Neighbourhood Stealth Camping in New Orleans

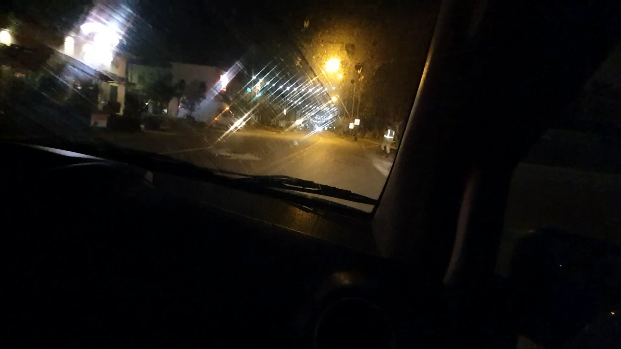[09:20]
Oh! Hi! Did you guys see that? So there's all, like, dust and stuff on the windshield, and Taylor just uses the windscreen wipers, and we don't have fluid, so it's all smudged. I'll try and show you.
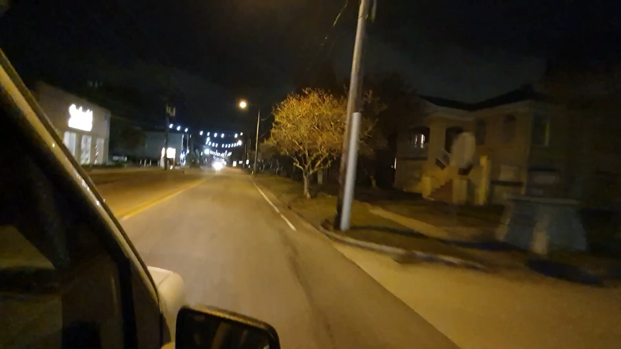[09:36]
Kind of nice area. Some of the lights in there. It's probably so windy in that clip.
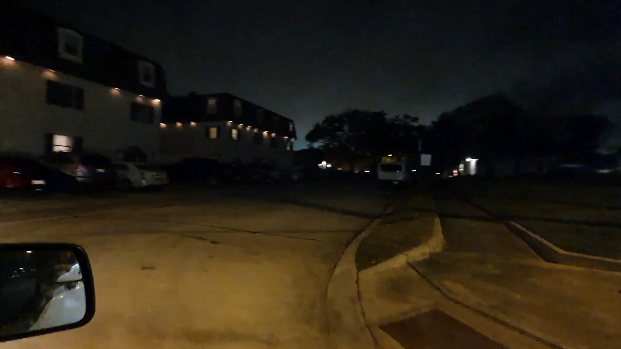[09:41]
Look at this dark street, guys. Dorrington Boulevard.
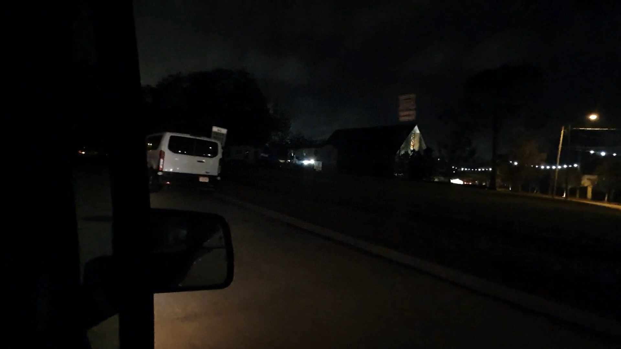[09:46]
All right, so we've put the window covers up. We are right by an apartment complex. There wasn't any parking right out the front of it.